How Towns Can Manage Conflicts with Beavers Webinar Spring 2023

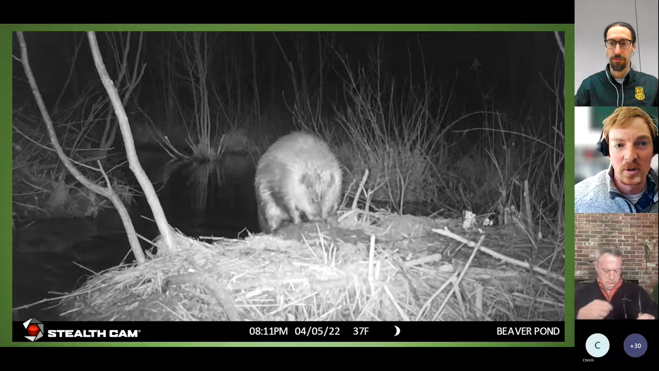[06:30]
And like most animals, they try to avoid conflicts at all whenever possible. And they do this by building caster mounds. And a caster mound is essentially just a pile of mud on the shore bank where they secrete what we call castoreum. And it's a scent gland. And this helps mark their territory. So any other beavers swimming through this area, they smell this, they know it's occupied. And it's kind of the first line of defense for defending that territory.
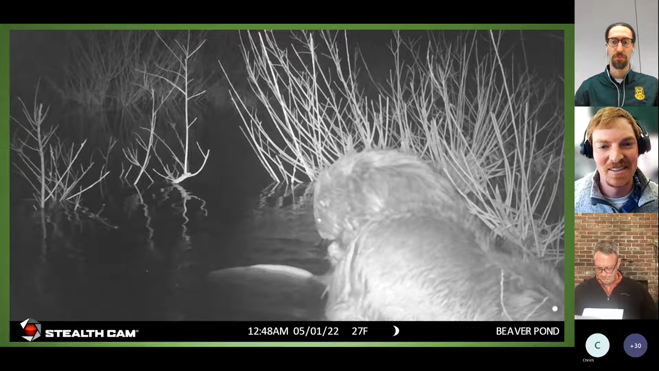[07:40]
that gland through its fur to help continue to waterproof it. And then you can probably hear that crunching or that gnawing in the front. And that front beaver is chewing on some sticks there.
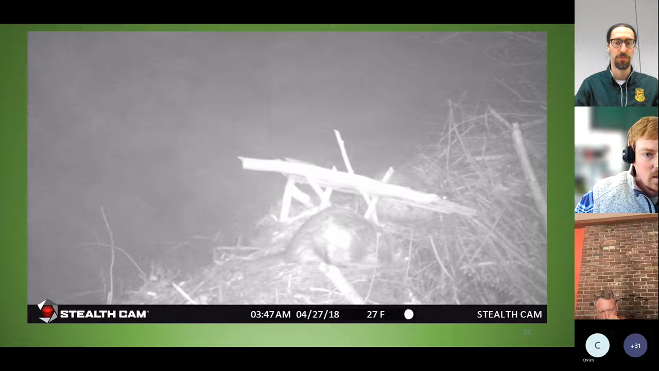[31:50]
the beavers will typically should, if they're still active there, come back and repair the dam. Uh, so those sticks that are crisscrossed the top are just helping hold the pipe down. You can kind of see the pipe between the two beavers there.